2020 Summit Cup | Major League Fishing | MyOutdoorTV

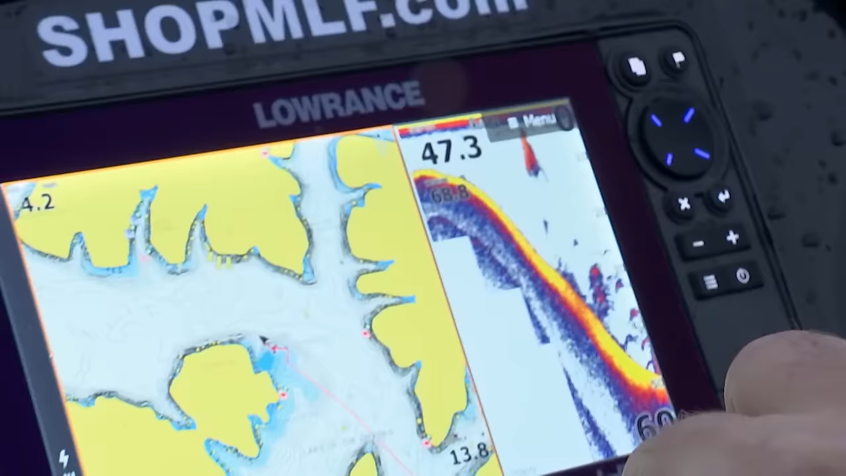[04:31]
The water temp's falling as well.
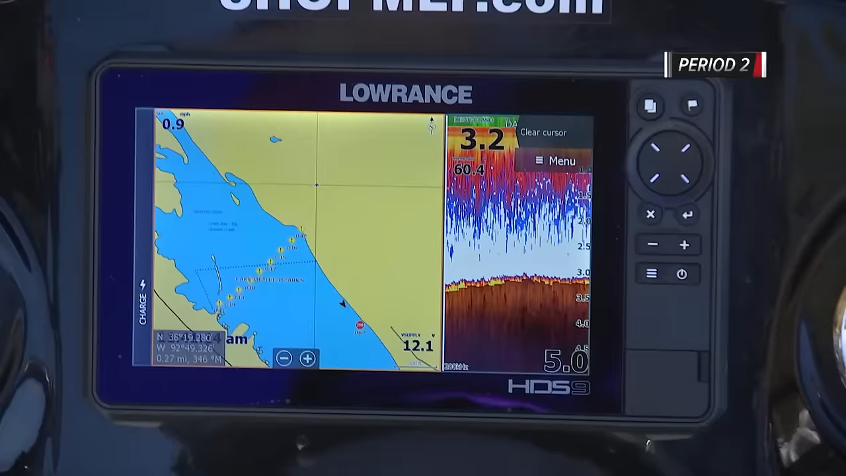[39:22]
I mean, this is just a textbook fall of the year type deal. And I don't think these fish are really wanting to bite good. That fish just barely ticked that plug.
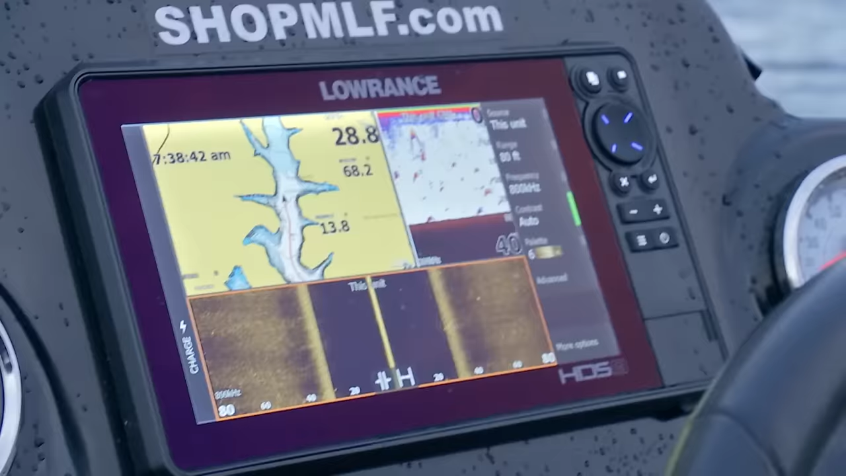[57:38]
it's really, really tough because they got so much bait around them to feed on whenever they want to.